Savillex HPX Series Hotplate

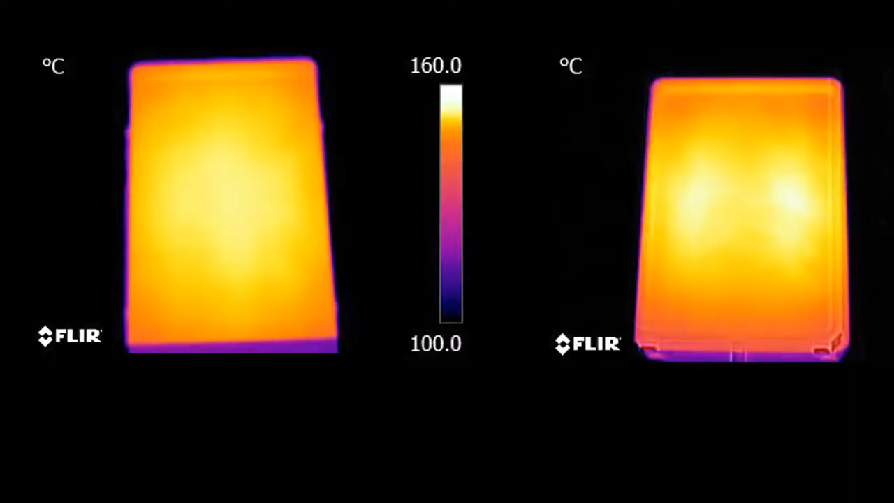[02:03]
On screen: scale top 160.0°C, scale bottom 100.0°C
This thermal image compares the temperature uniformity of the HPX 100 on the left and a competitive inert hot plate on the right. The superior temperature uniformity of the HPX hot plate can be seen clearly. In fact, the thermal image confirms that the competitive hot plate only uses 2 heater cartridges. This is indicated visually by localized high temperature areas on the image.
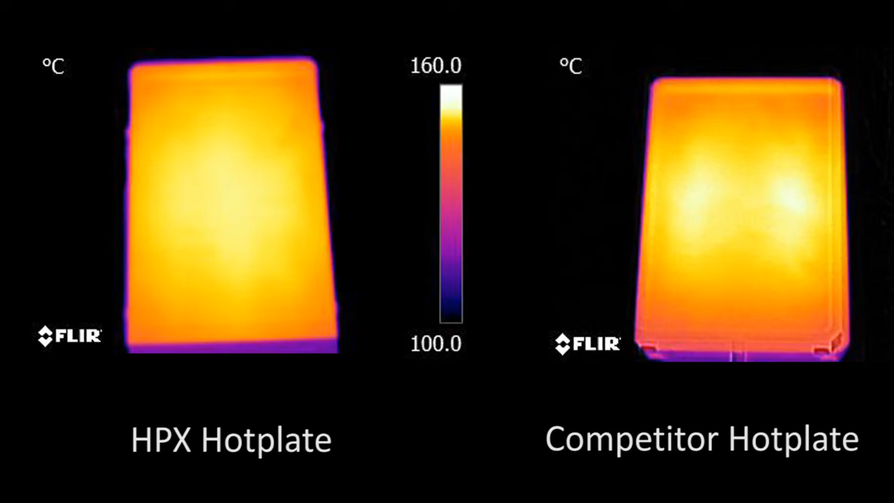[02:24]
On screen: scale top 160.0°C, scale bottom 100.0°C
Civilex did not cut any corners when developing the HPX series.